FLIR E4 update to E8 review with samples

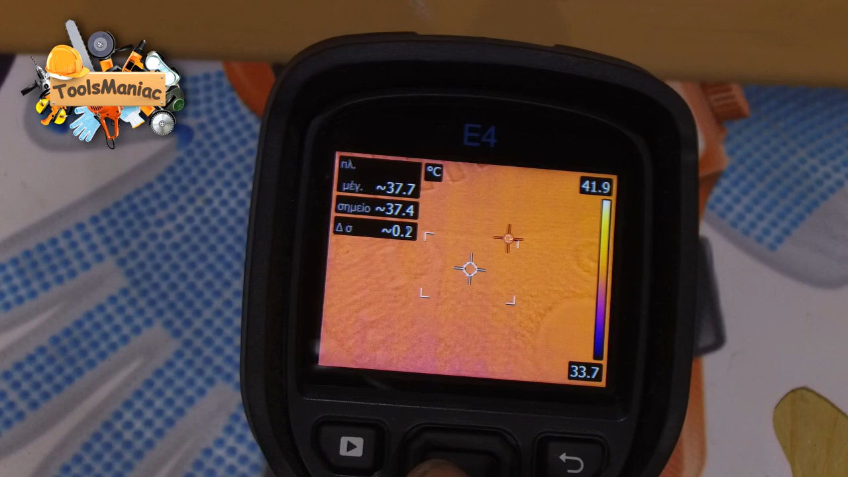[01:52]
On screen: spot 37.4°C, max 37.7°C, scale top 41.9°C, scale bottom 33.7°C
κάποιες φωτογραφίες που έχω τραβήξει, γιατί τώρα δεν έχουμε τη δυνατότητα να τραβήξουμε, γιατί δεν έχουμε κάποιες βλάβες σε εισαγωγικά.
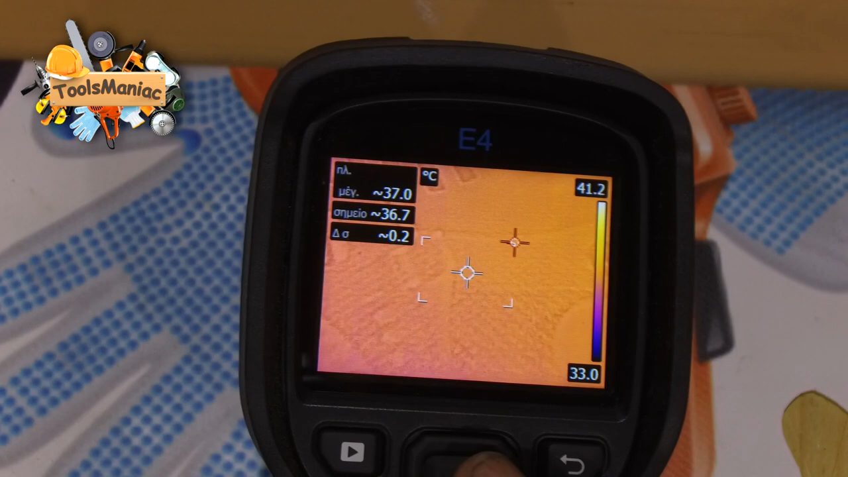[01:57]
On screen: spot 36.7°C, max 37.0°C, scale top 41.2°C, scale bottom 33.0°C
Πάμε να δούμε το μενού.
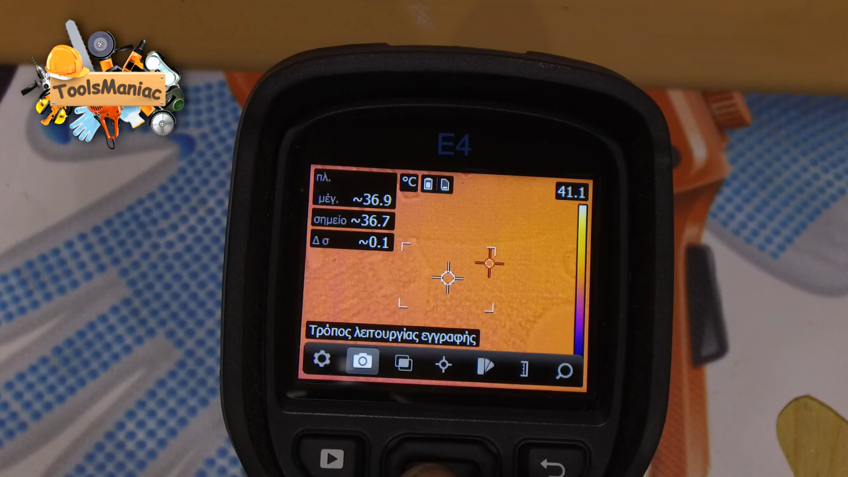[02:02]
Έχουμε τρόπο λειτουργίας εικόνας.
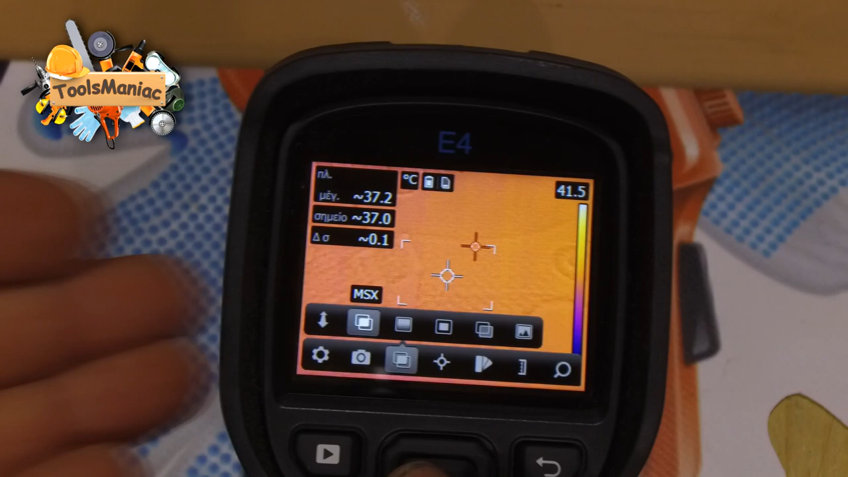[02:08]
On screen: spot 37.0°C, max 37.2°C
Έχουμε τον MSX, τον κλασικό, ο οποίος είναι εντελώς καμία σχέση, ας πούμε, με τον παλιό τρόπο που χρησιμοποιούσε FLIR.
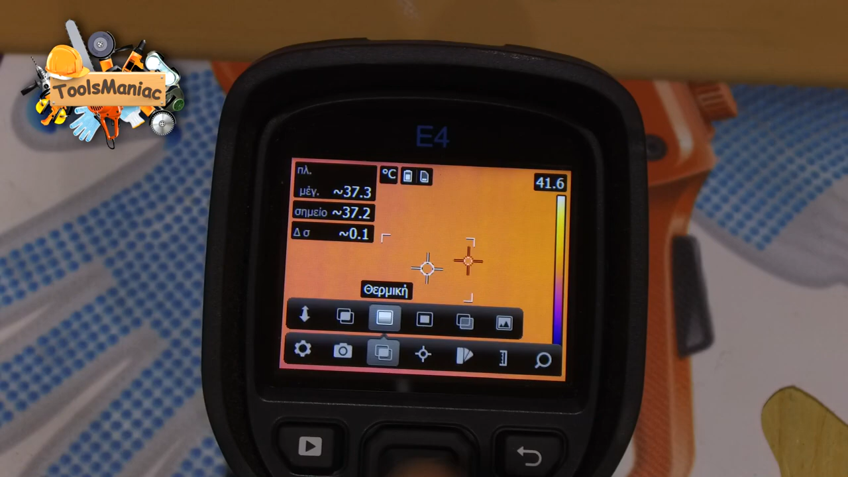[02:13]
On screen: spot 37.2°C
Έχουμε θερμική απεικόνηση, εικόνα σε εικόνα, αυτό που είχαμε πει πριν,
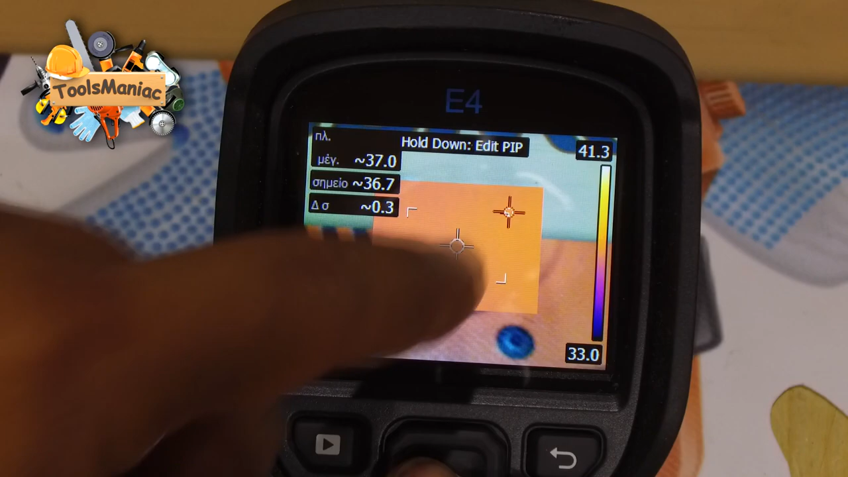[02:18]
δηλαδή έχουμε τη θερμική στο εσωτερικό και κανονική εικόνα στο εξωτερικό.
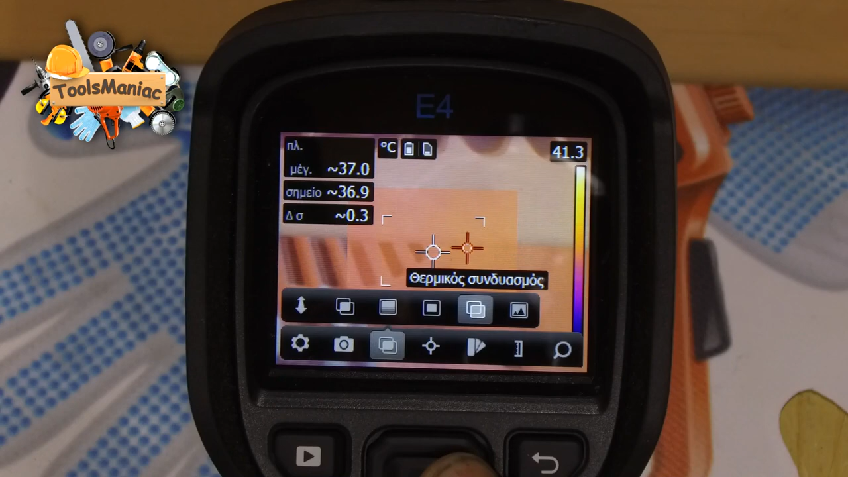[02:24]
On screen: spot 36.9°C
Έχουμε θερμικό συνδυασμό, που σημαίνει ότι έχουμε
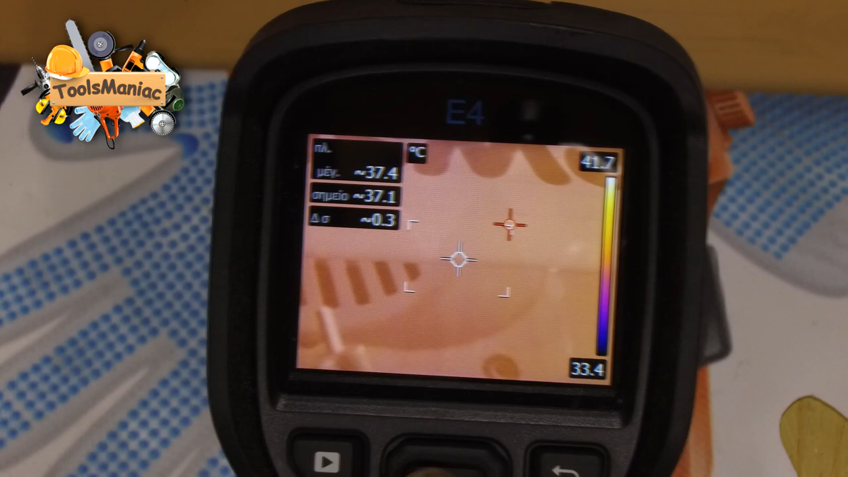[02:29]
On screen: spot 37.1°C, max 37.4°C, scale top 41.7°C, scale bottom 33.4°C
ένα μίξ θερμικής καταγραφής με κανονική εικόνα,
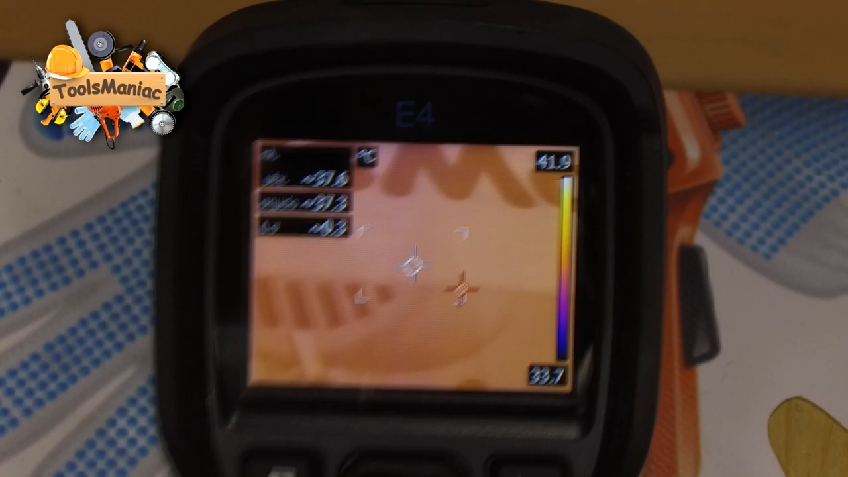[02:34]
αν το δείτε δηλαδή, και
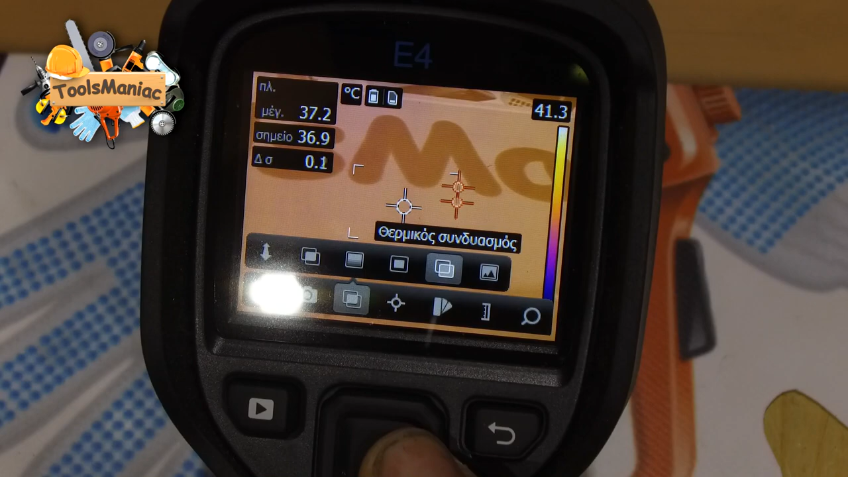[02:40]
On screen: spot 36.9°C, max 37.2°C
τον κλασικό τρόπο ψηφιακή κάμερα σαν μια απλή φωτογραφική μηχανή.
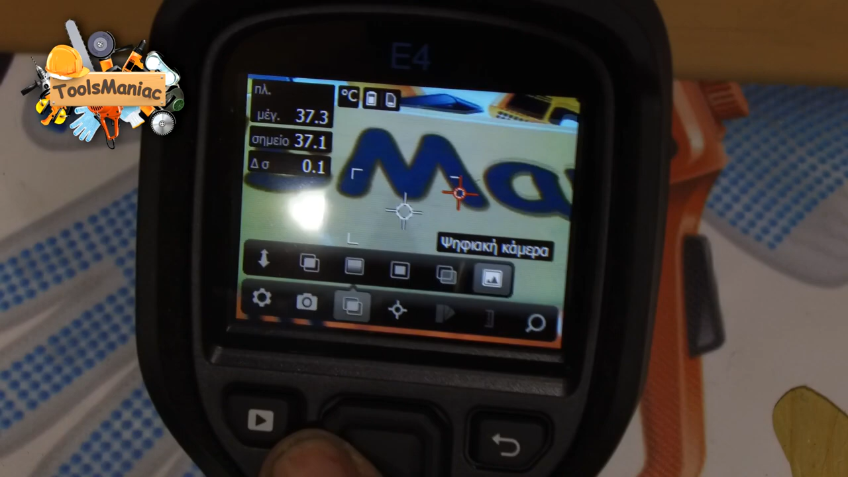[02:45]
On screen: spot 37.1°C, max 37.3°C
Εμείς θα χρησιμοποιήσουμε τον MSX που είναι και ο καλύτερος.
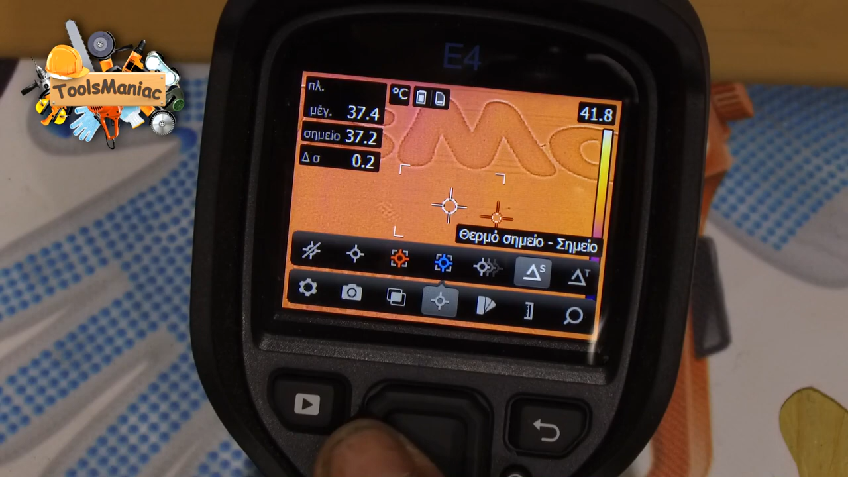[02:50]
On screen: spot 37.2°C, max 37.4°C, scale top 41.8°C
Πάμε να δούμε τις μετρήσεις που έχουμε. Καμία μέτρηση, απλά βλέπουμε τα χρώματα και με βάση την μπάρα δίπλα
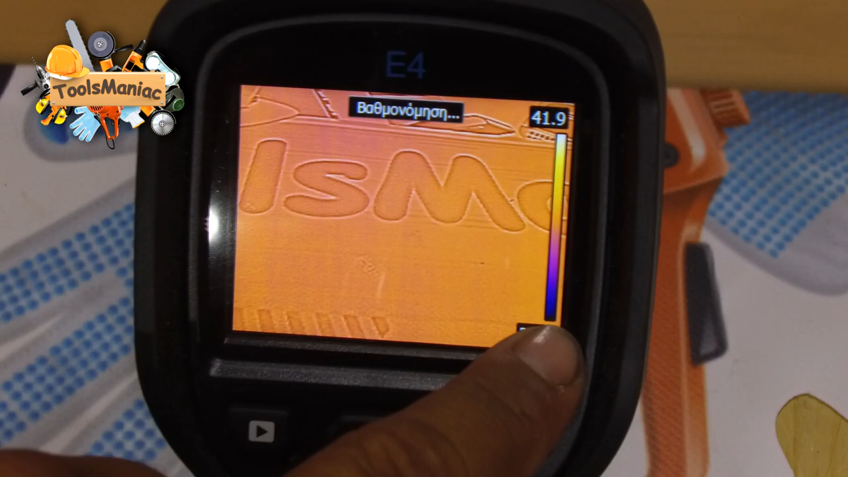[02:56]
παίρνουμε και καλά
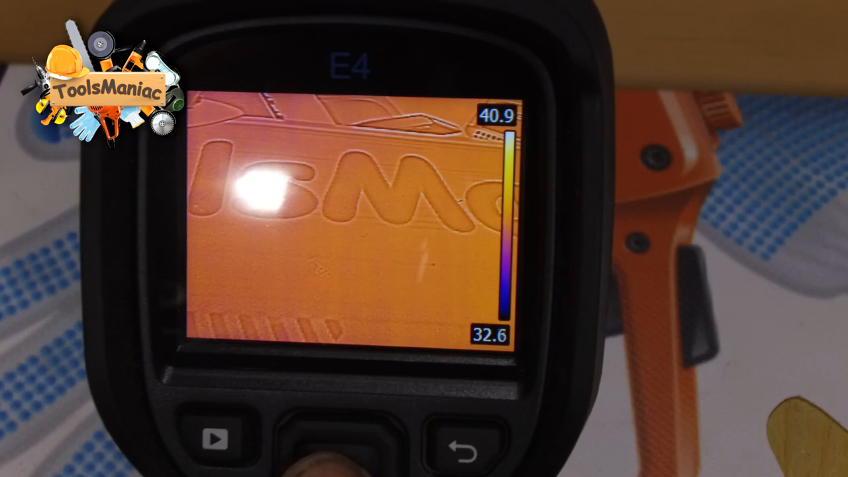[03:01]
με το μάτι να δούμε ποιο είναι το πιο θερμό σημείο, δηλαδή όσο πιο πολύ κίτρινο είναι τόσο πιο μεγαλύτερη θερμοκρασία έχει.
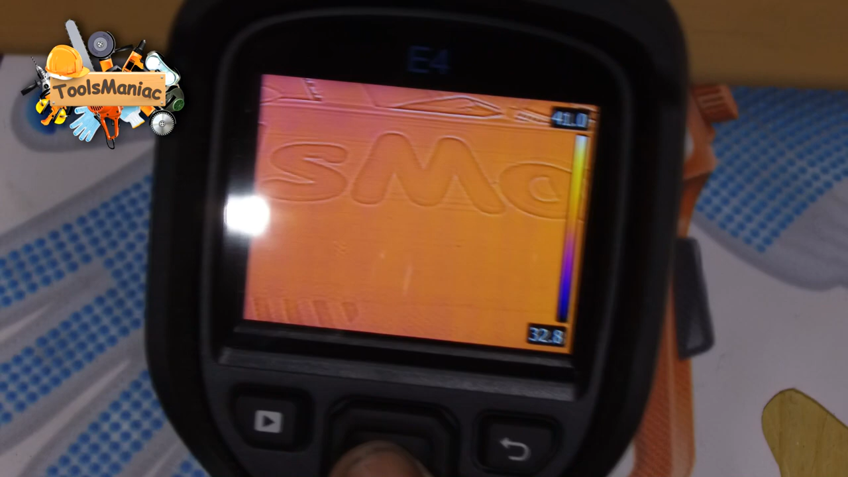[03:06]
Πάμε στο κεντρικό σημείο που μας λέει στο κέντρο πόση θερμοκρασία έχει σε αυτό το σημείο.
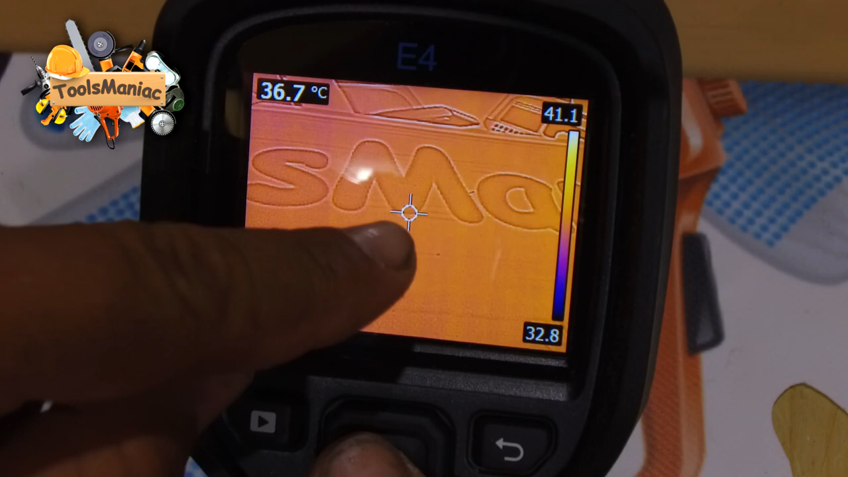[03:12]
On screen: spot 36.7°C, scale top 41.1°C, scale bottom 32.8°C
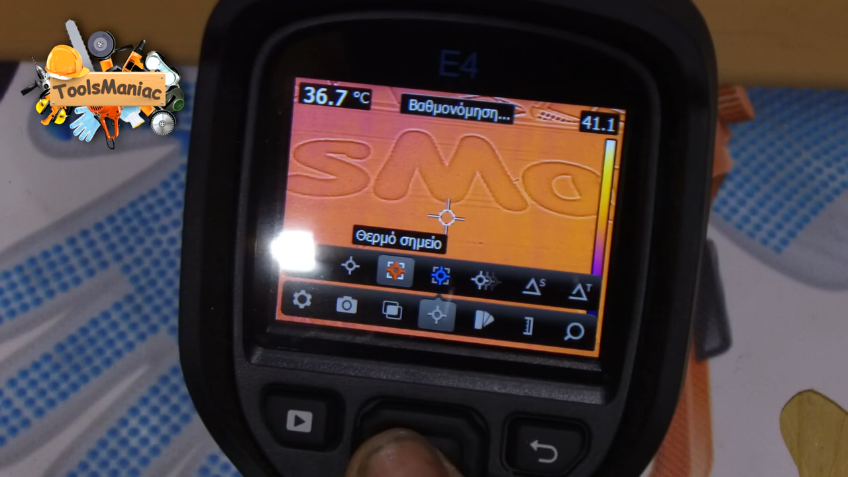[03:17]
On screen: spot 36.7°C
Μετά πάμε στο θερμό σημείο που εντοπίζει μόνη της μέσα στο πλαίσιο ποιο είναι το πιο θερμό σημείο και μας το επιδεικνύει.
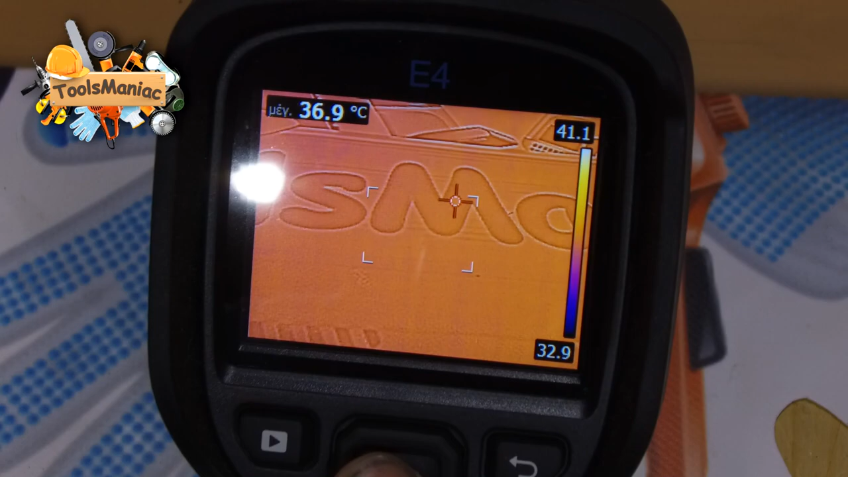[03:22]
Μετά πάμε στο πιο ψυχρό σημείο, πάλι το ίδιο,